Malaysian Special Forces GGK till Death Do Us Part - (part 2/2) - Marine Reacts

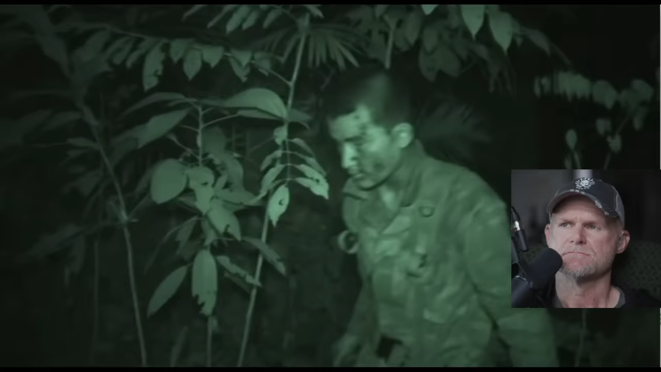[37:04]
3am and the recruits have been tracking six hours to their target
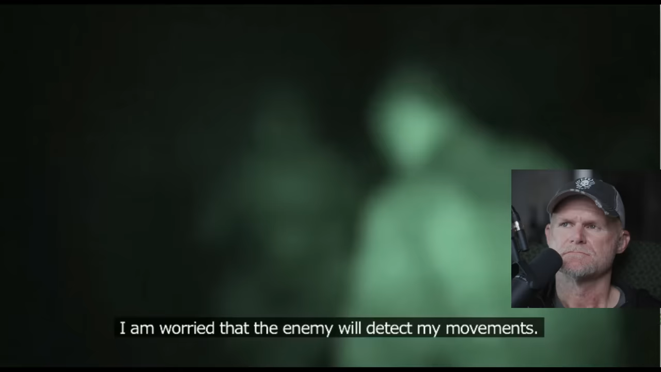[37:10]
it's one of the few training elements i've seen so far in this video that looks pretty typical you know a final training
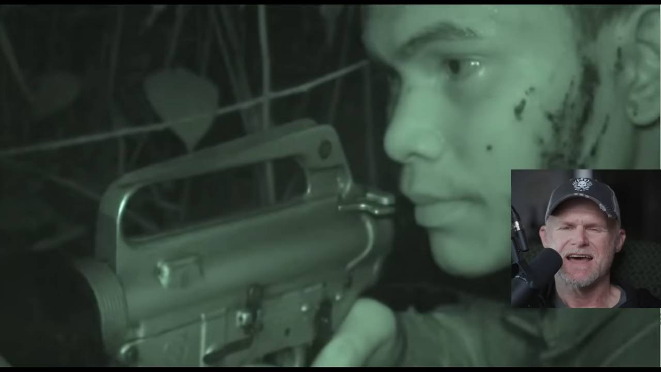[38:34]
pulling guard when somebody else is catching a half hour an hour of z's especially when it's a night you're already tired that can be tough you really got to make an effort to stay awake trying to be quiet so we can't do jumping jacks smack himself around other guys catching some z's that's a real challenge and these guys are already spent under pressure a commando needs to be able to dig deep to stay on full alert
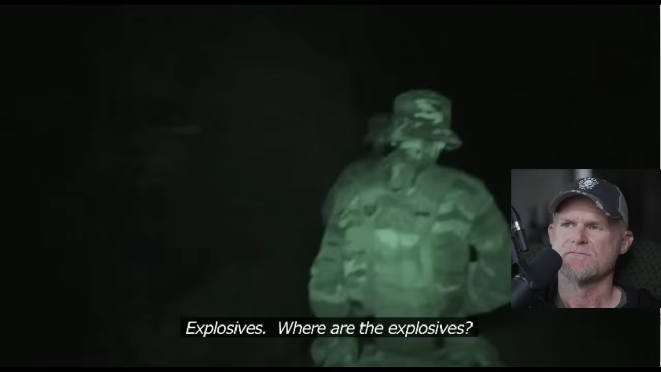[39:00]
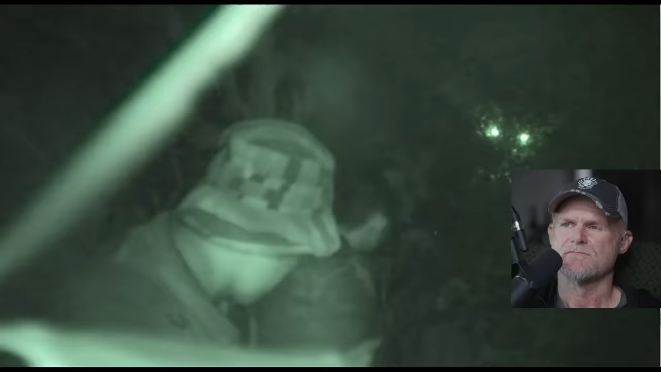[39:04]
at 4 45 am the assault team reaches their target they prepare the attack and the explosives
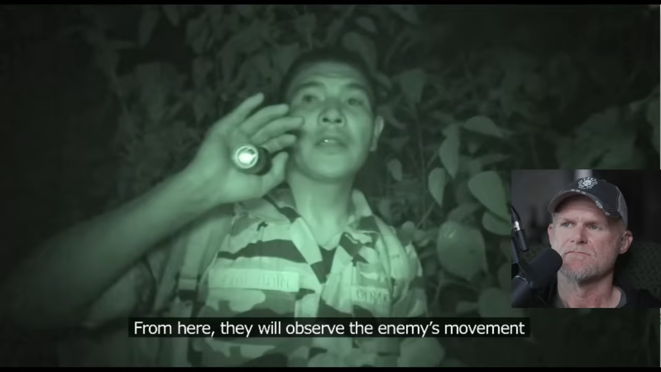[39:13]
5 am strike time i suspect these guys have got figured out land navigation because you see a lot of guys are absolutely terrible at it and that was even when i was in pre-gps days so they
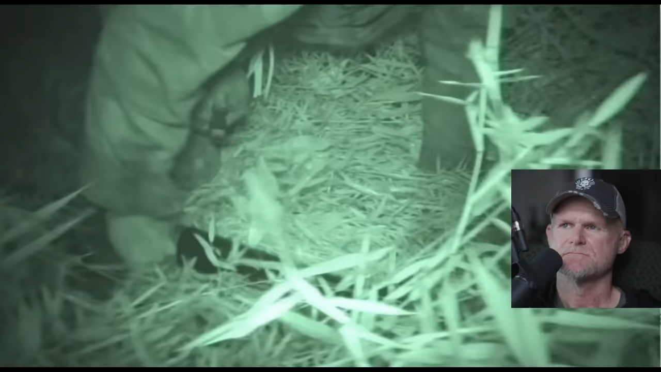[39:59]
cuma disitu kita ada dengar sedikit bunyi lah bunyi ranting dipatahkan okay ranting dipatahkan lah hanya sedikit saja bising
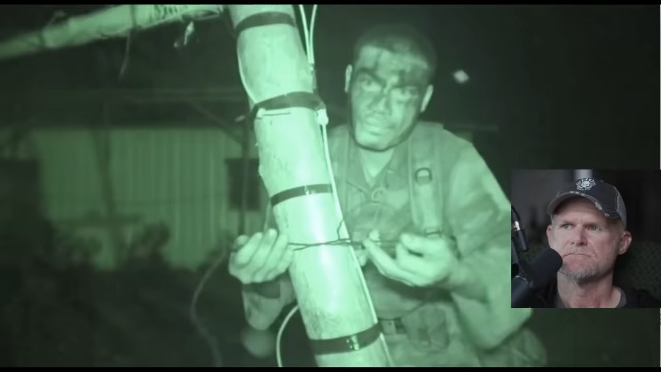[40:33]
the rigging team moves in while one team covers them they set up the explosives i can tell you the tricky part in the jungle so you got a lot of noises birds everything else when you get it into an area those things will go quiet right so when you or the enemy knows that so when they hear things go quiet what does that mean is someone else is coming typically so that's really tough these guys to sneak up because the enemy the instructors know when things go quiet take aside hearing any crackling